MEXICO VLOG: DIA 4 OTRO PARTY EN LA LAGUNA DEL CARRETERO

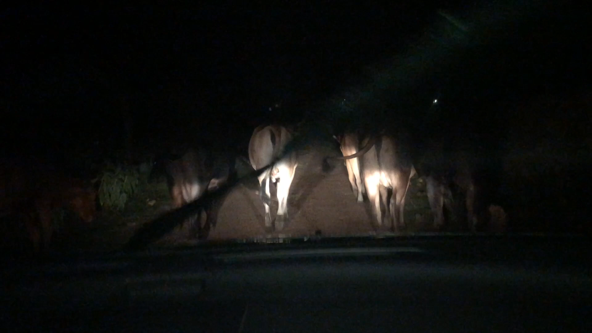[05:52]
¡Ay! ¡Vas a salir también de tú! ¡Aca! ¡Aca!
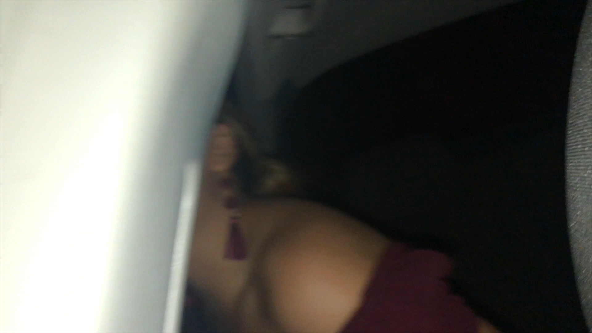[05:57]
¡Aca!
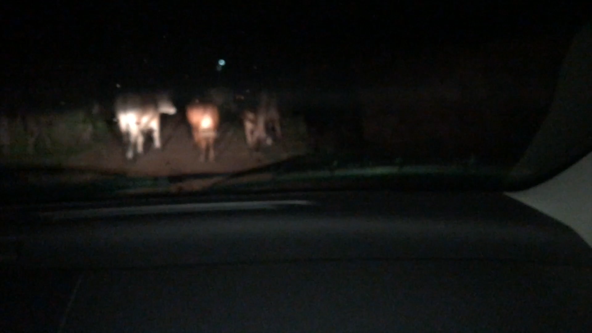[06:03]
¡Ándales! Quítense la chingada. Ya ves, así, güey. Es que no me si no los hacemos carnitas. ¡Aca! ¡Aca!